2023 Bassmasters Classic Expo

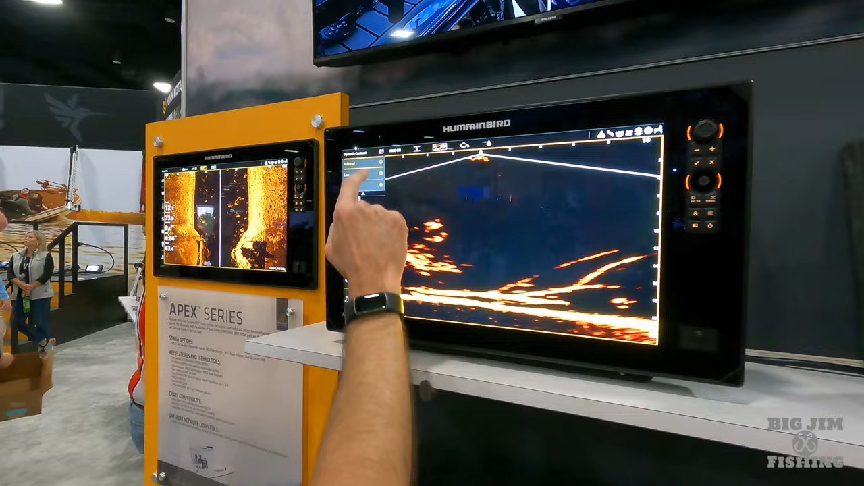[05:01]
Yeah, getting it dialed in. We get it dialed in and making it look good, you know, getting the forward facing set up, you know, again, all you can see is everything I'm doing is by a touch of a finger.
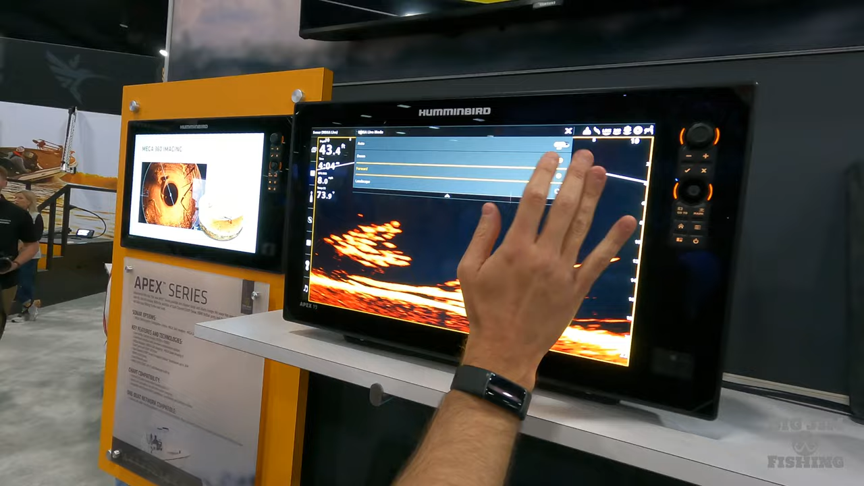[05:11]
Man, that picture. And we get it, you know,
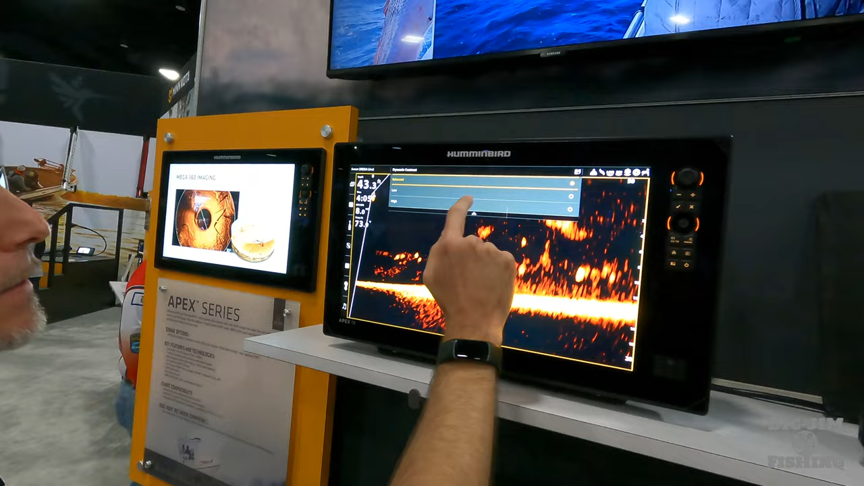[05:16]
we just get everything dialed in here where we have, you know, we just start messing with our settings right there at a touch of the screen.
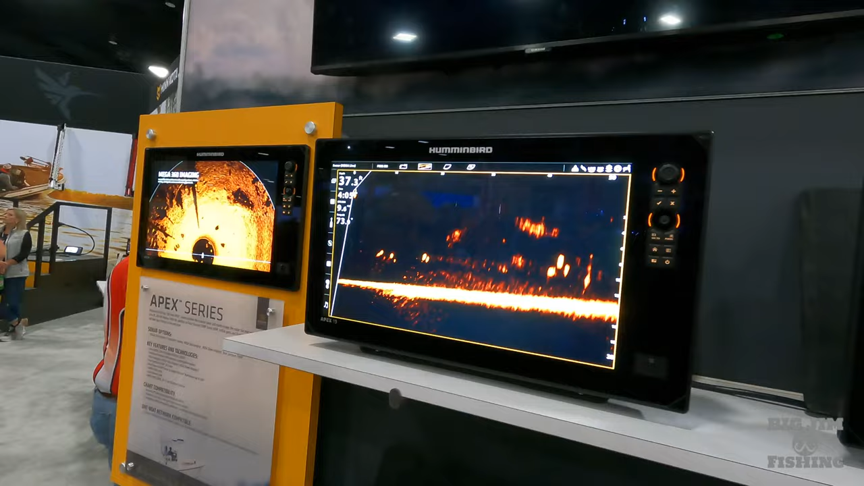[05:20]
That Apex, man, it's user friendly. That's awesome.
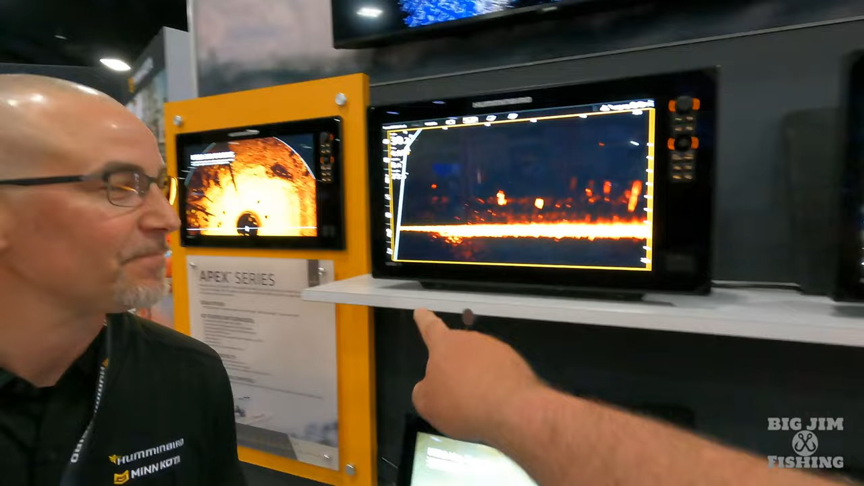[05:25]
And y'all look, it's 19-inch screen. Yeah, we got the 19, we got the 16, we got the 13.
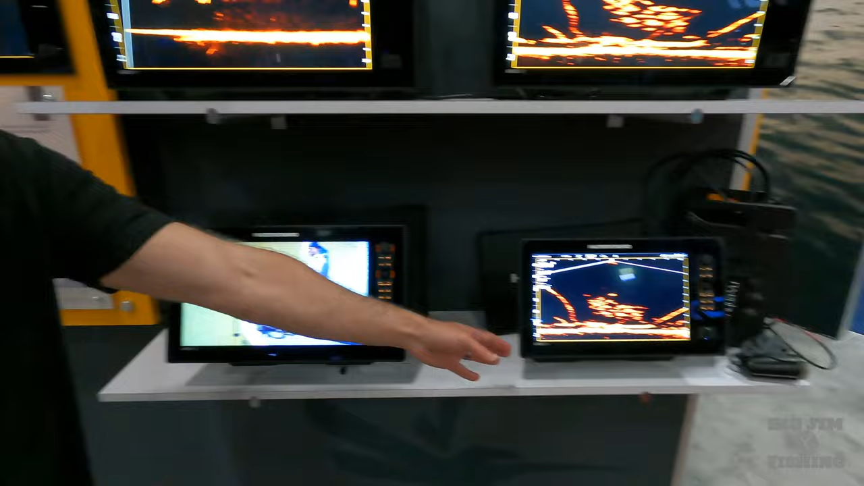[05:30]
Nice. Well, thanks, Josh. Yes, sir.
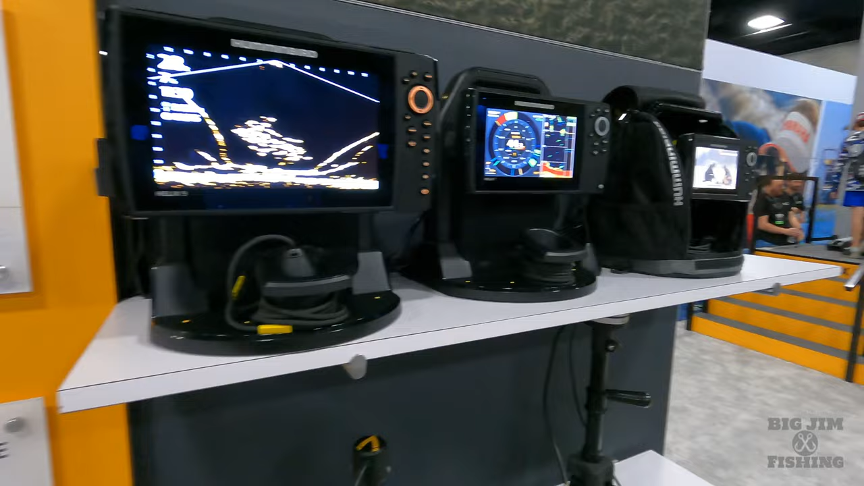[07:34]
Neat little kits right here. Of course, here's an example of the Ethernet 5-port switch.